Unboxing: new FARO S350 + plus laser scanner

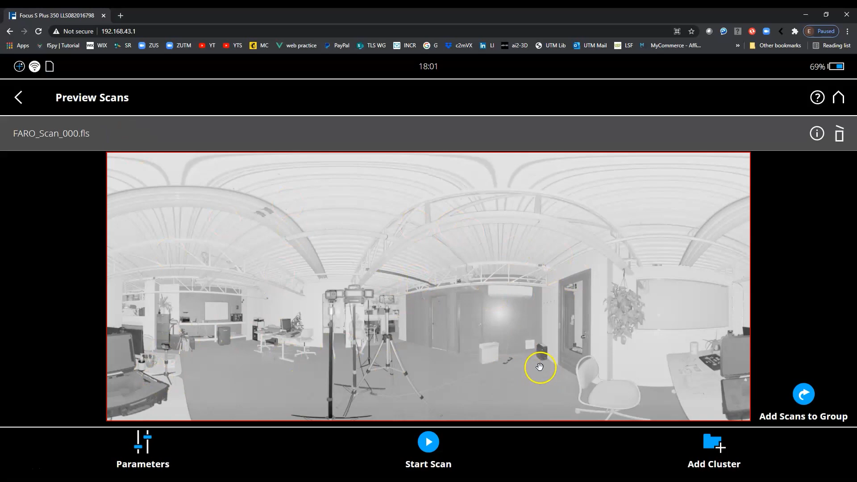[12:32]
office so scan number one right there and you got all you all got to see it I am going to go under parameters and have a look over here so these are the profiles I don't think there's anything